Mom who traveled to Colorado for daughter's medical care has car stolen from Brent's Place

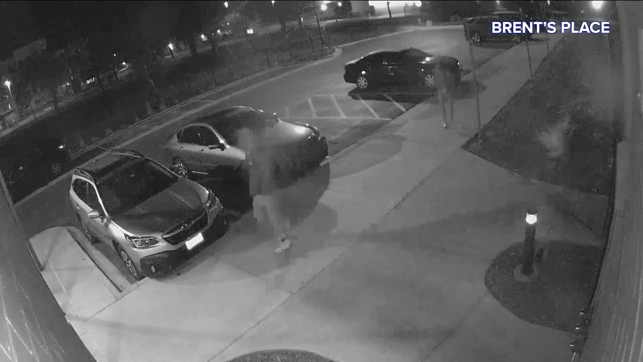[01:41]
Security video shows two men walk up to her 2016 gray Kia Sorento at 1.30 in the morning.